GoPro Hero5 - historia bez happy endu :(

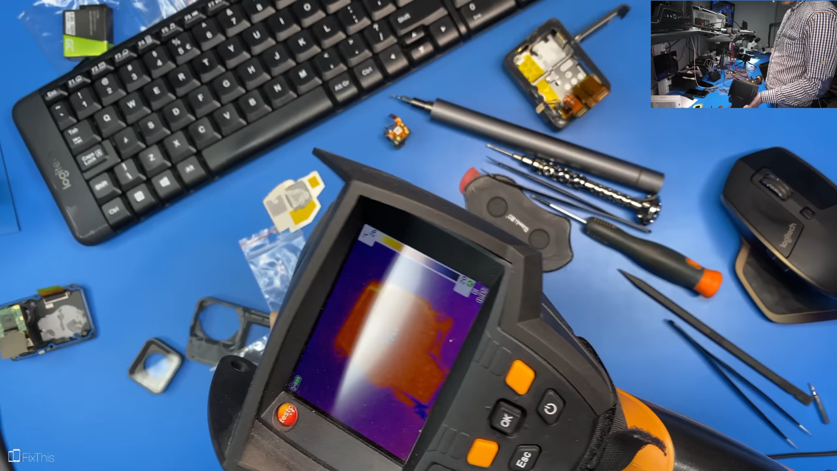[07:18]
Wyszło mi, że może być tutaj problem. No właśnie. Widzicie?